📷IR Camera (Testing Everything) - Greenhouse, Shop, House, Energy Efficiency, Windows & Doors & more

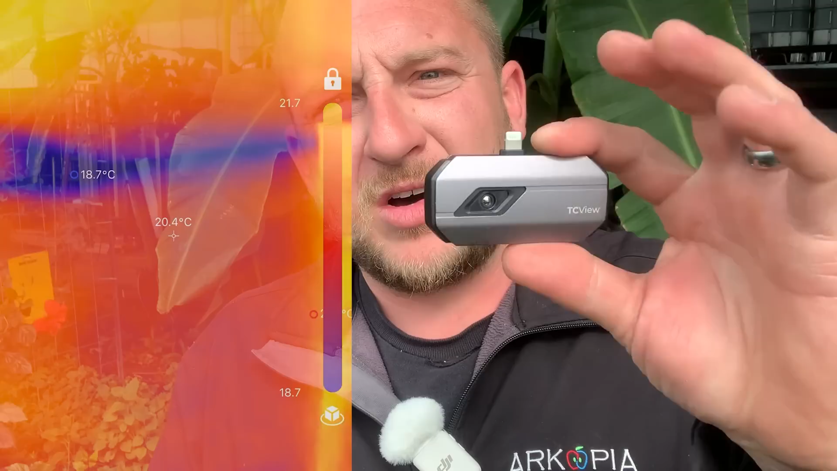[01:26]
On screen: spot 20.4°C
I'm like holy cow like how much are those? Super cheap he said. So I actually reached out to the company and they sent me one to give it a go and this is what this video is about.
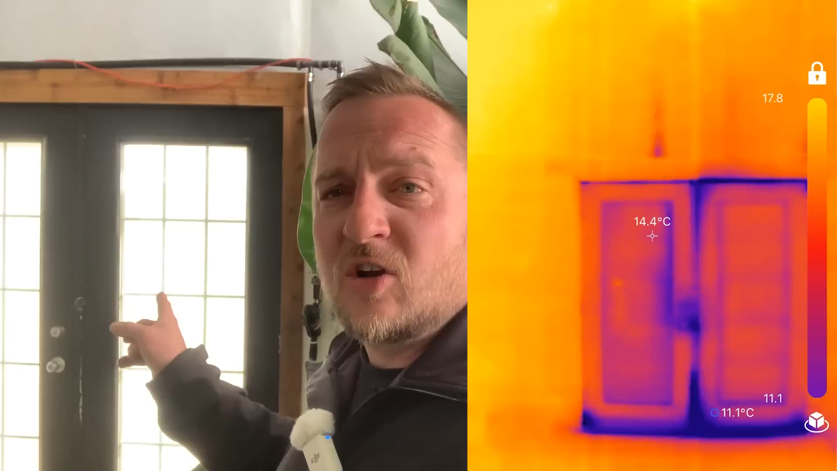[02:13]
On screen: spot 14.4°C, min 11.1°C
So I have two garden doors in the same hole with an air gap.
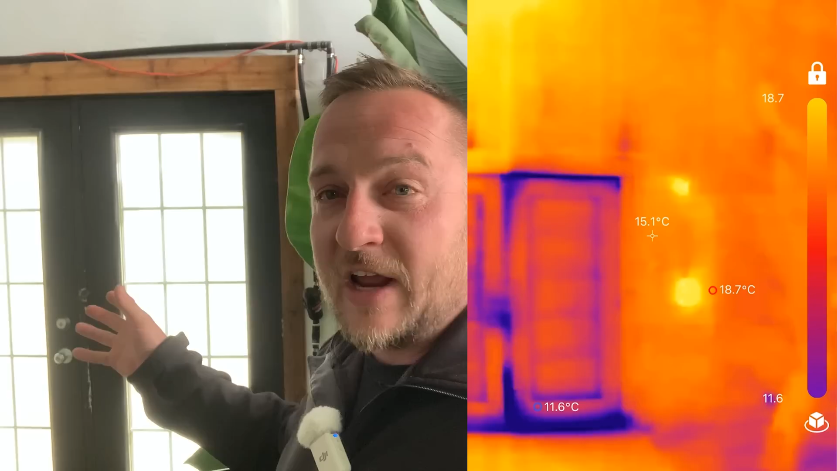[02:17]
On screen: spot 15.1°C
That thing is super efficient compared to your standard door.
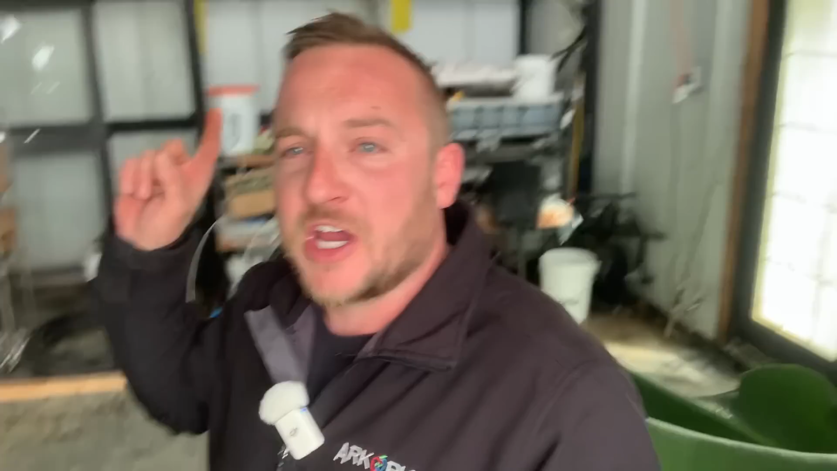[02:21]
And then I checked my concrete in the cold morning when I woke up. I brought the thermal imager in here and the concrete's radiating heat back compared to everything else in the greenhouse. So it's heating up by day and it's radiating back at night.
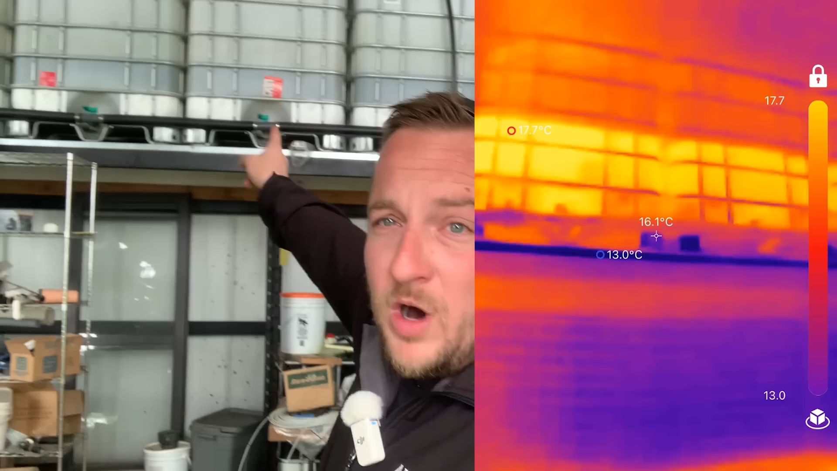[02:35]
On screen: spot 16.1°C
And my water storage tanks are not hit by direct sunlight. It's just the ambient heat by day heating them up.
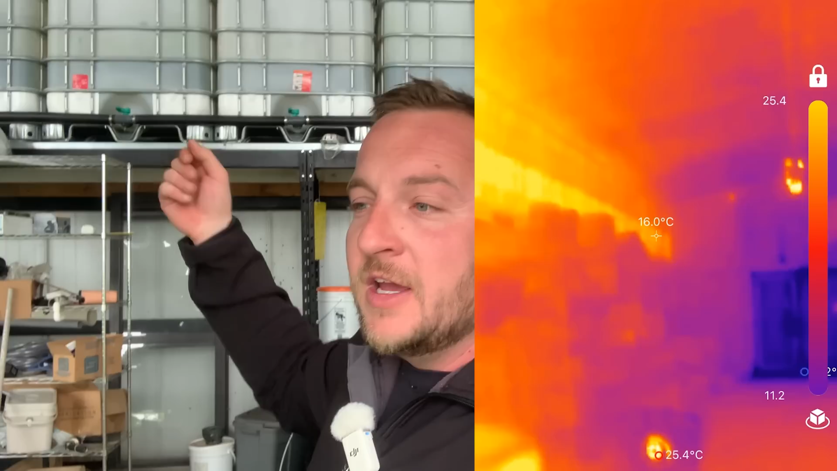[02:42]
On screen: spot 16.0°C, max 25.4°C
And a cold morning, I brought the thermal imager in here. You can see the temperature and they're radiating heat back at night.
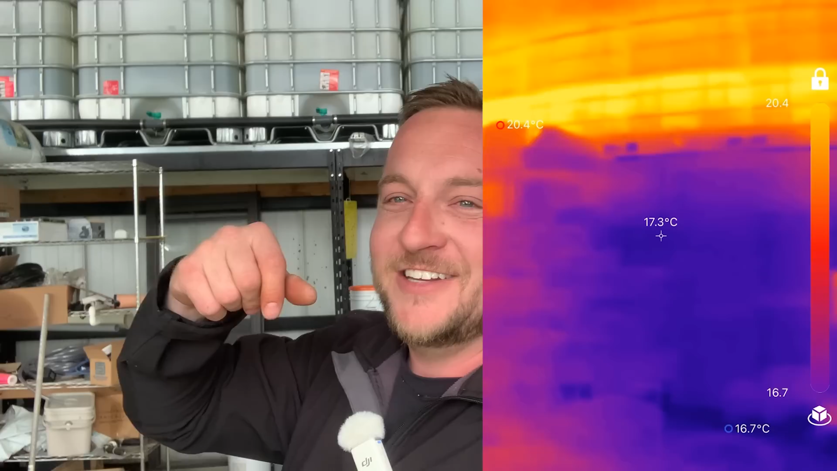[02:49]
On screen: spot 17.3°C, max 20.4°C, min 16.7°C
I tested my fish tank as well. That's just like a water tank and that's radiating heat back at night too.
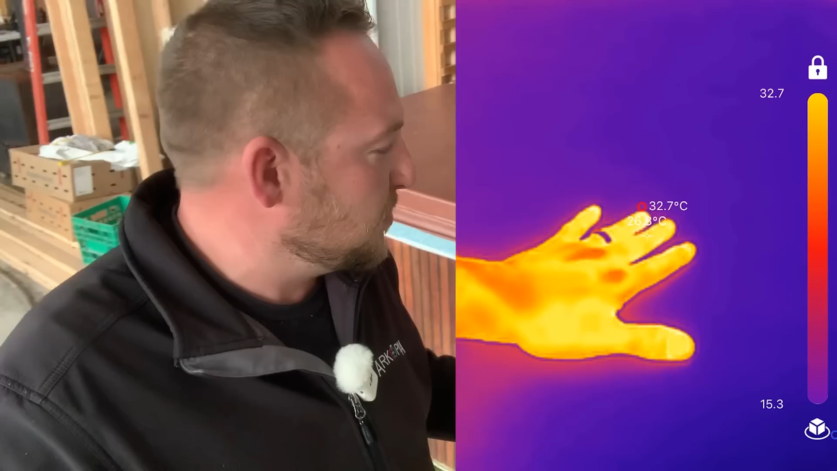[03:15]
full of insulation on top of the spray foam.
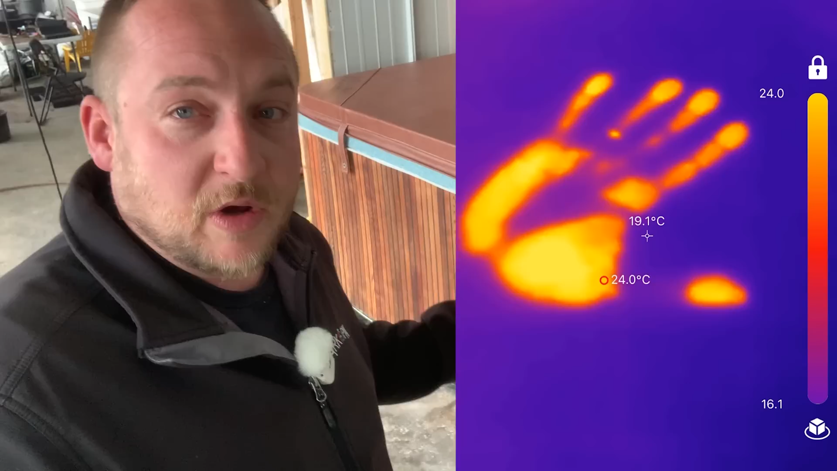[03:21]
So I'm surprised this is what a high efficient hot tub looks like on the thermal imager.
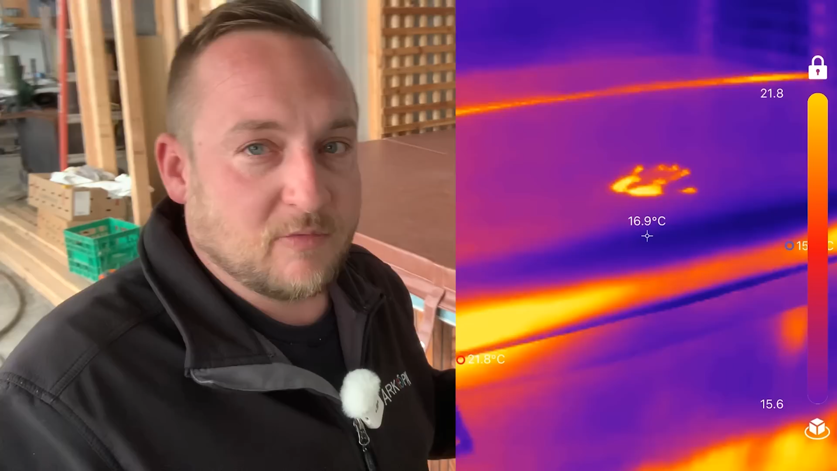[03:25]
On screen: spot 16.9°C
You can still see obviously the heat coming off of it, but the amount of insulation I put in there, the water in there is 100 degrees Fahrenheit.
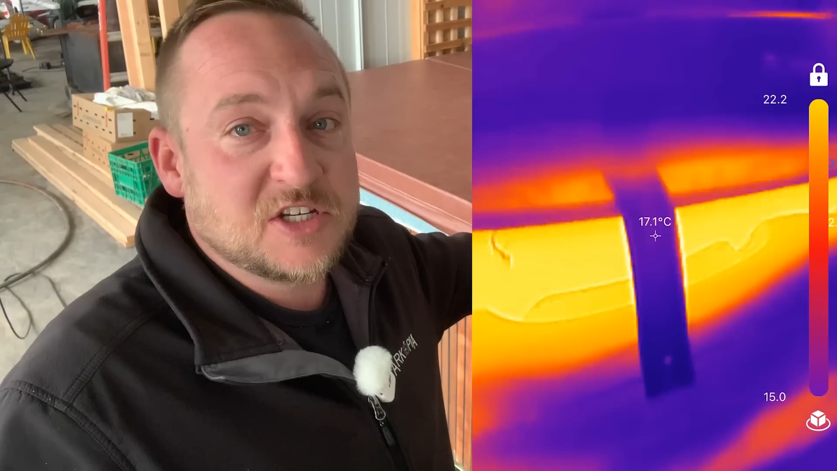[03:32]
On screen: spot 17.1°C
And in a cold morning, that's like 12 degrees in the greenhouse. You can see how high efficient it is with a thermal imager.
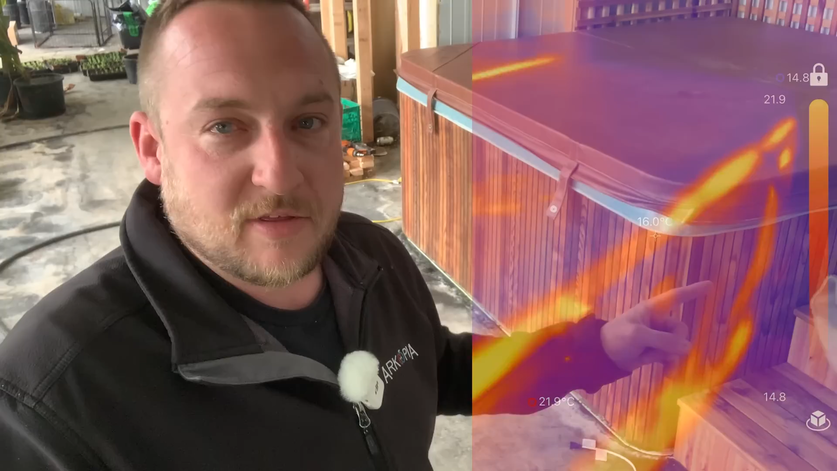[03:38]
On screen: spot 16.0°C
On a cold morning, I fired up the furnace to run.
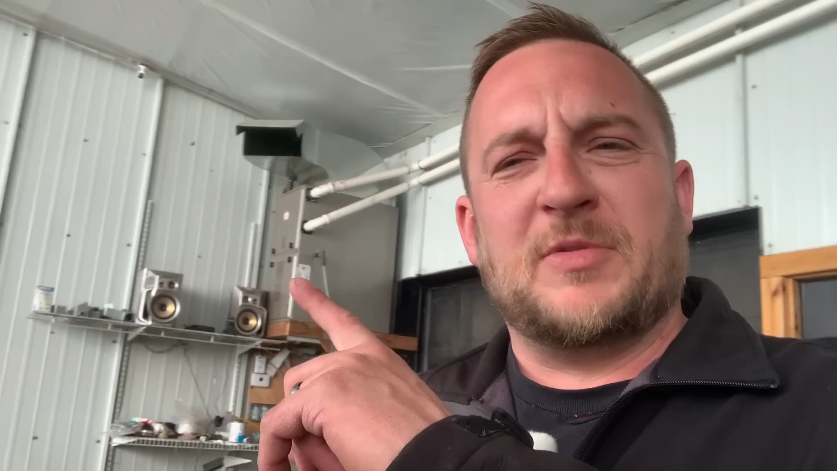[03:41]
The thermal imager clearly shows any of the heat
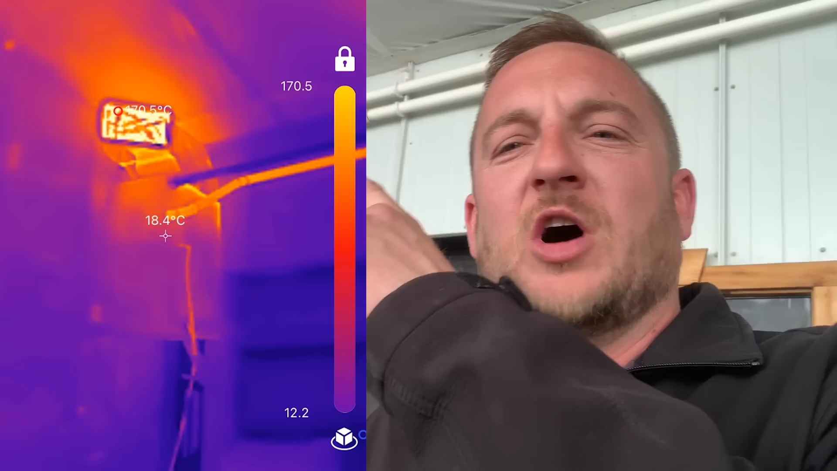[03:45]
On screen: spot 18.4°C
loss out of the exhaust and it shows the heat blasting out of the furnace as well.
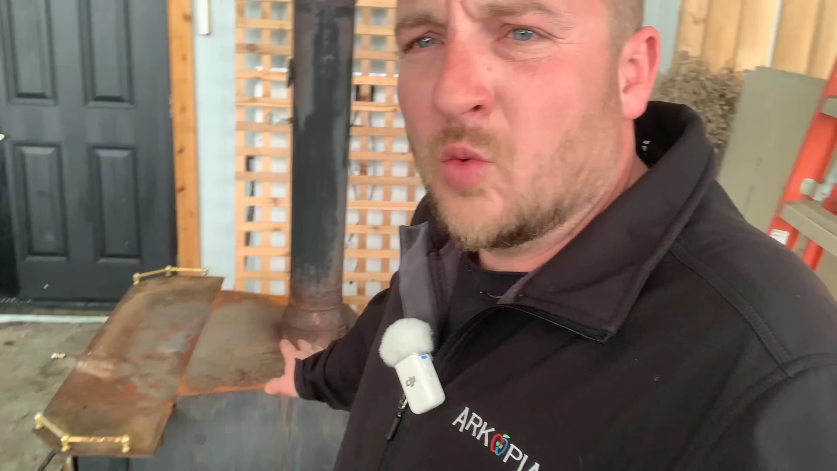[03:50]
Wood stoves are great. When they're not in use though, this is a pipe that goes to the outside.
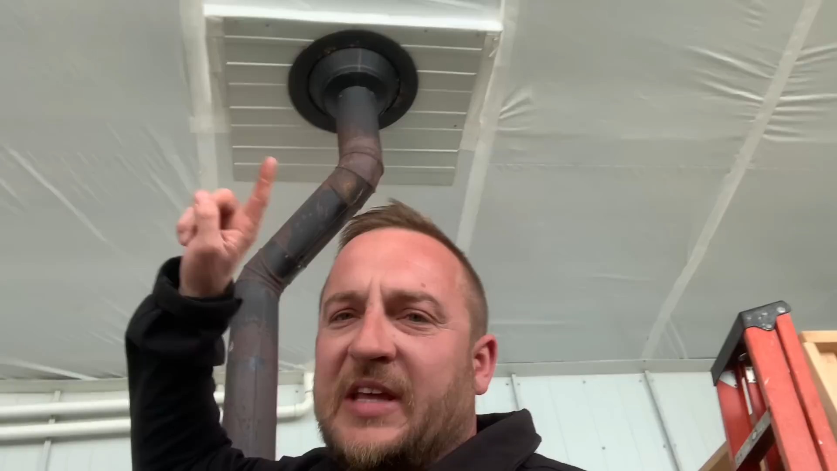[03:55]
You can clearly see both in my house and the greenhouse with the thermal imager that this is a cold point.
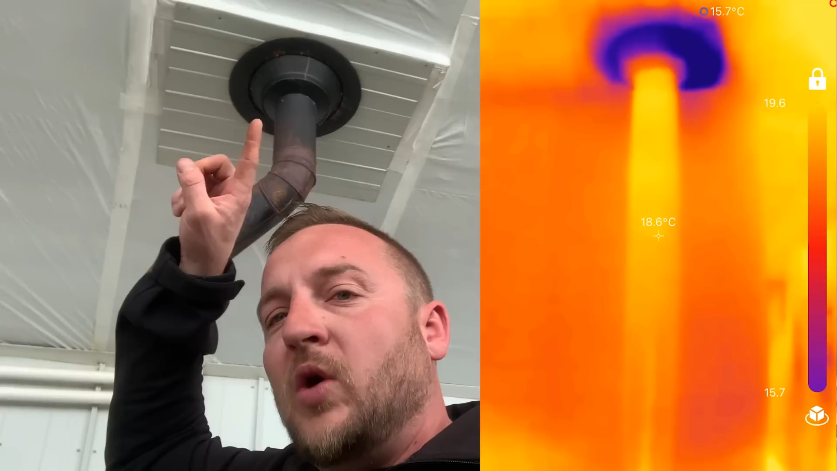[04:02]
On screen: spot 18.6°C
So this is steel that goes outside. And when the wood stove is not in use, it actually is a very cold spot.
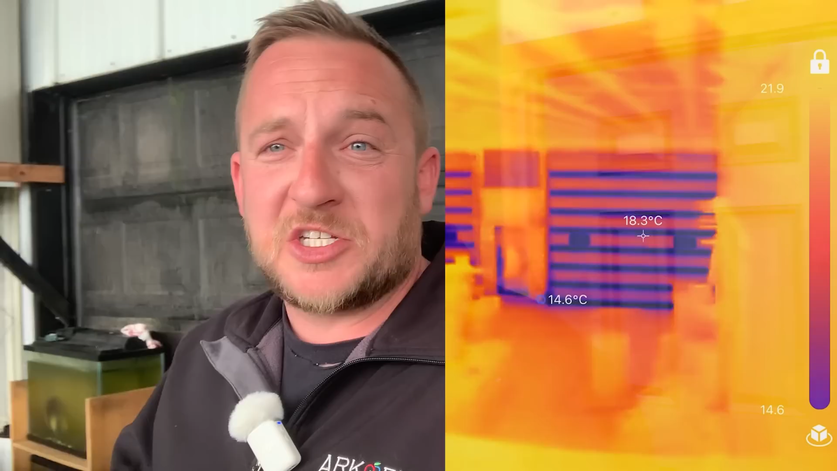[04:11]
On screen: spot 18.3°C
By far the weakest points in all of my buildings are overhead doors. This is just an overhead door that literally goes to, in the wintertime, minus 30 or minus 50 Celsius outside.
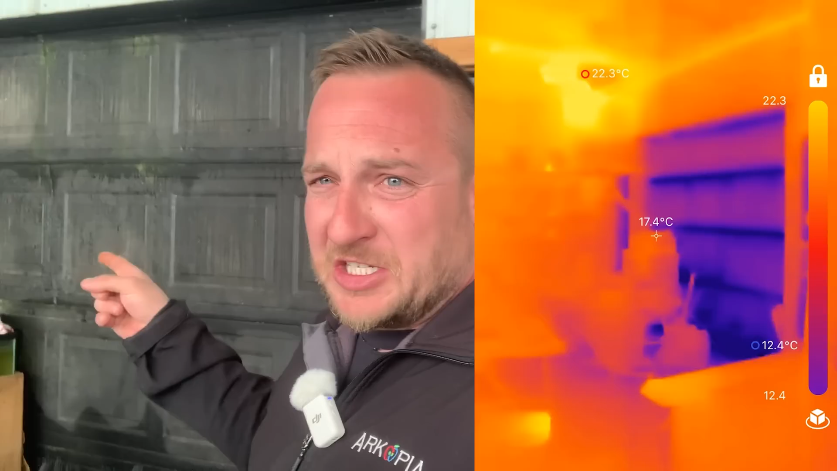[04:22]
On screen: spot 17.4°C, max 22.3°C, min 12.4°C
This is a definite weak point and it really shows up. This, I did not do my double-double door system yet.
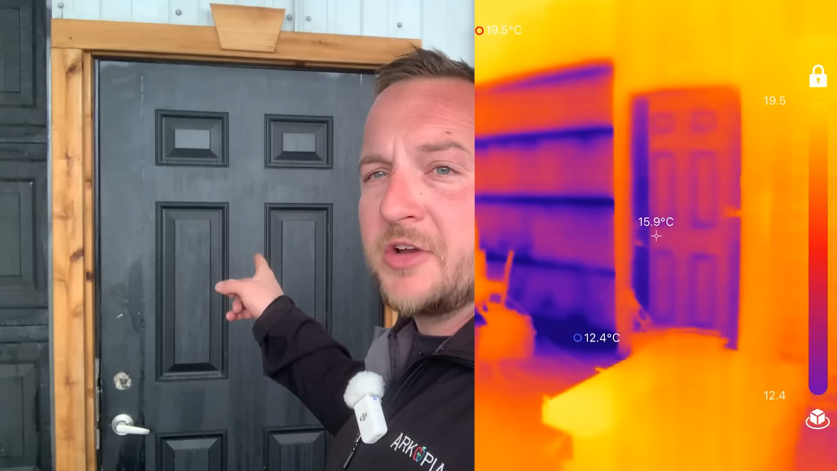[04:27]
On screen: spot 15.9°C, max 19.5°C, min 12.4°C
And you can clearly see on the thermal imager, this is definite heat loss. This is one of my double-double doors with glass in it.